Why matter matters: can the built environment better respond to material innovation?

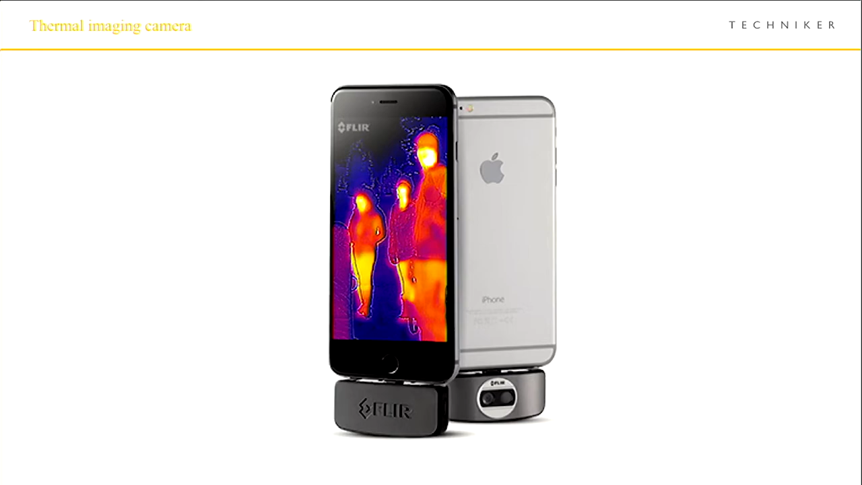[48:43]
There it is the other day in place. We haven't heated it out, we haven't done the test, but we're going to.
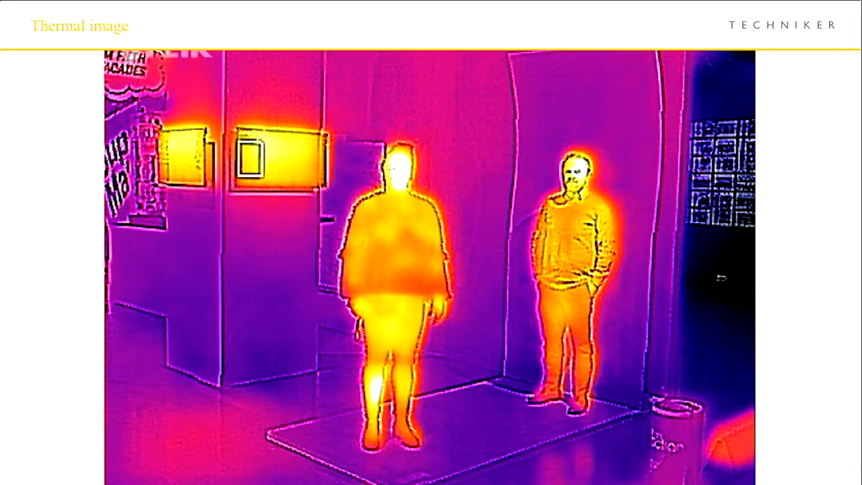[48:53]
But the idea is that his head is in the focus, although he's closer to it, he's warmer.
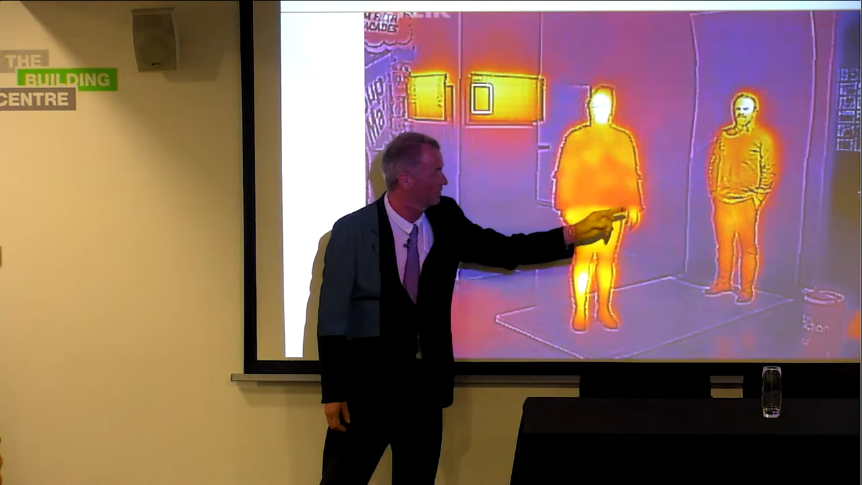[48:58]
And as obviously, I don't know, I don't even know how these walls might look, how this roof might look.